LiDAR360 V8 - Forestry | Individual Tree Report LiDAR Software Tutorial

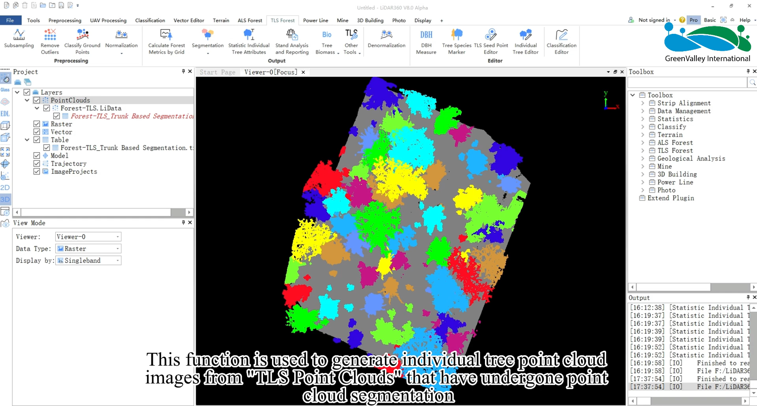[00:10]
Hello, everyone. Today, I will introduce the Individual Tree Report function. This function is used to generate individual tree point cloud images from TLS point clouds that have undergone point cloud segmentation based on an individual tree attribute file.
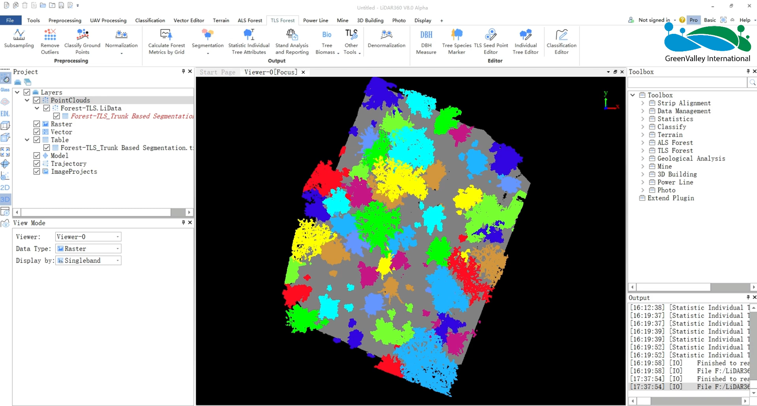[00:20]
The resulting images and attribute information are presented to users in an HTML or PDF report format, facilitating quick review and archiving of individual tree attribute results. Activate the Individual Tree Report tool in the Other Tools of the TLS Forest module.